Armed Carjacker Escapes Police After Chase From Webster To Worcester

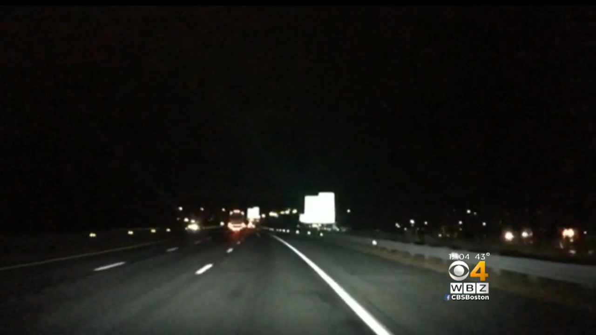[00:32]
AND WHILE THEY WERE WAITING FOR A TOWE, POLICE SAY HE TOOK OFF LEADING THEM ON A CHASE. AT THAT POINT HE WAS HEADING THE WRONG WAY IN A SOUTHBOUND LANE. STATE POLICE JOINED THEM IN OXFORD AND SET UP STOP STICKS WITH SPIKES. THEY SAY HE WAS GOING THE WRONG WAY ON I-290 WHEN HE CRASHED AND THEN POLICE SAY HE GOT OUT OF HIS TRUCK,